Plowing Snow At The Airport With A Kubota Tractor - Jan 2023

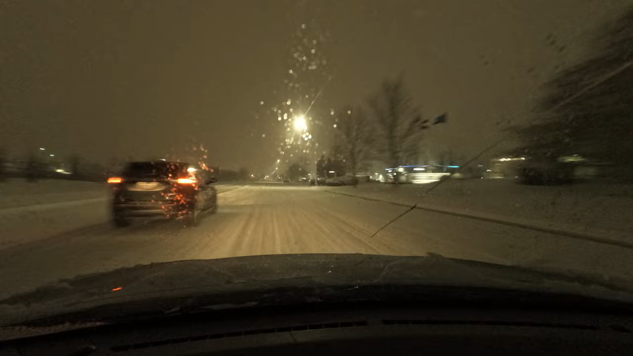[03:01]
the bottom line for me and and i think the thing that really drives me crazy is people that are doing 25 miles an hour when the rest of the traffic is doing 50 that's that's a recipe for disaster anyway driving rant over we're getting here to the airport and we're going to take a look and see what we got last night yeah it's pretty snowy